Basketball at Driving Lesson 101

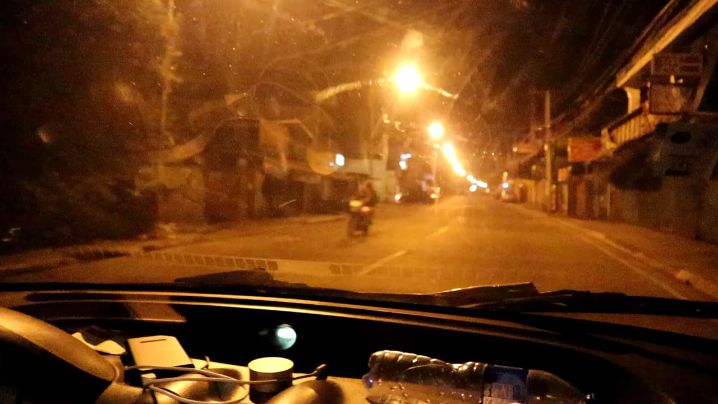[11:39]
Tumatakbo na po kami ngayon. Boy, basic, boy, oh. Oh, ay, nako. Lang kahirap, boy.
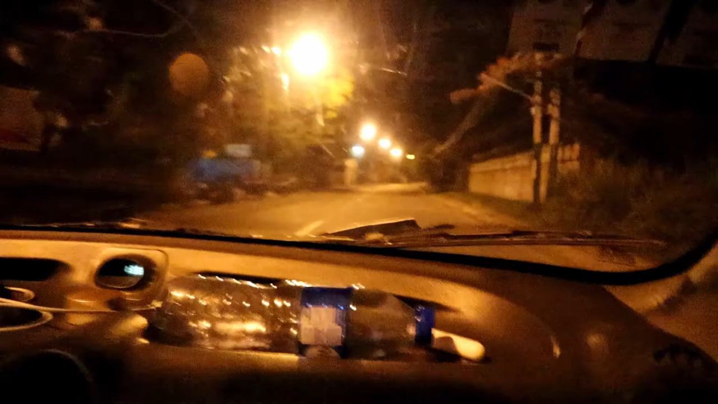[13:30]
Pero stay, dapat yung kamay mo naka ano lang, nakalagay lang sa manibela kasi malay mo. May emergency, kaya kailangan ready ka anytime. Uy. May nagpapatay ng aso sa daanan. Nakita ko dito.
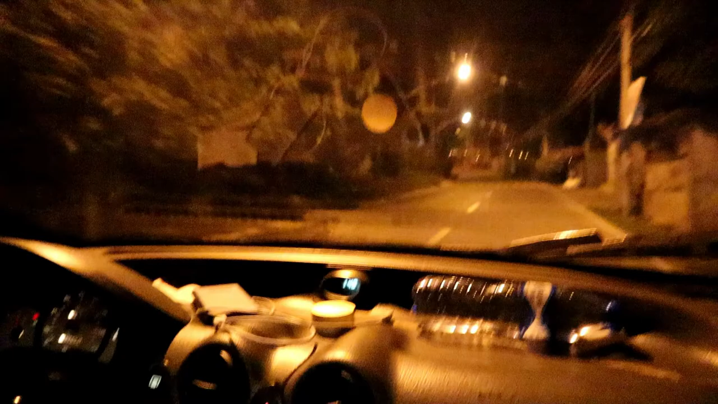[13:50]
Hindi pa ako professional pero yung daanan na nahatak natin is ano na, up down.